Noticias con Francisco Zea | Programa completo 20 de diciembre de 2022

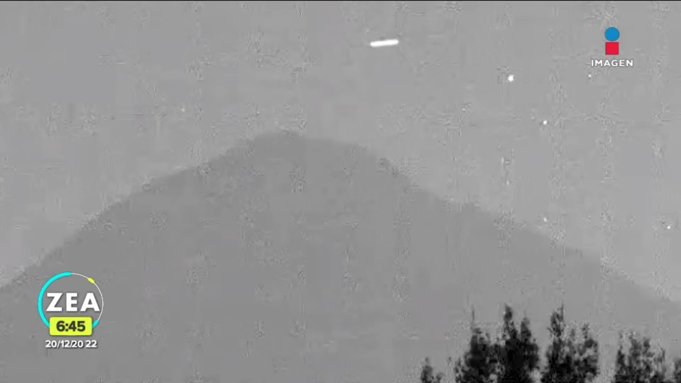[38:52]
¿Cómo ven? ¿Sí es o no es? ¿Qué puede? Es Panchito. Es el alma de Panchito que en las noches vuela por el popo y regresa. Como es un guerrero azteca. ¿Qué tal? Pues ahí está, usted juzgue.
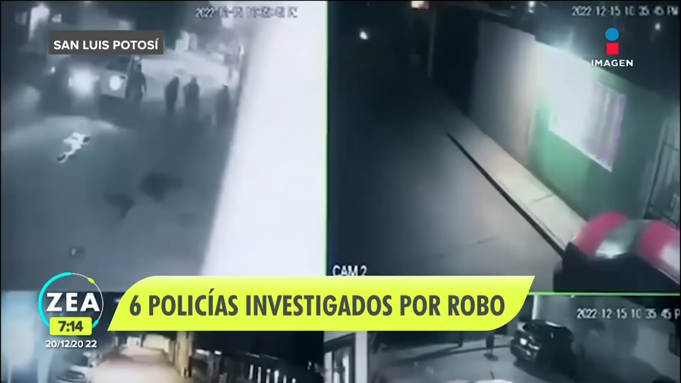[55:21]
Según la denuncia realizada ante la Fiscalía General de Justicia del Estado, los policías sustrajeron 2 pantallas de 85 pulgadas y más de $500,000 que los habitantes resguardaban en la vivienda. Gracias a una red de cámaras de vigilancia, los afectados pudieron comprobar cómo los agentes de seguridad pública forzaron la entrada.